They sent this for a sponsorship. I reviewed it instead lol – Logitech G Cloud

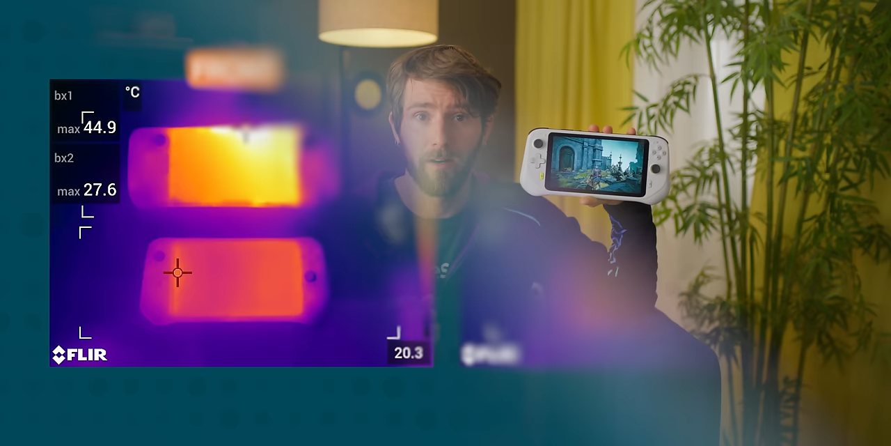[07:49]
And because all game rendering is being done remotely, the G Cloud never gets loud or hot.
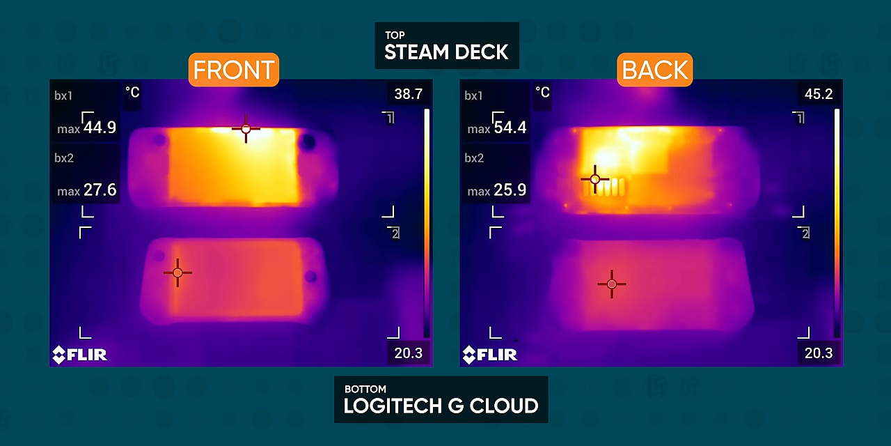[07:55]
I can't stress enough how much of a difference this makes. I would describe the stereo speakers as pretty darn solid,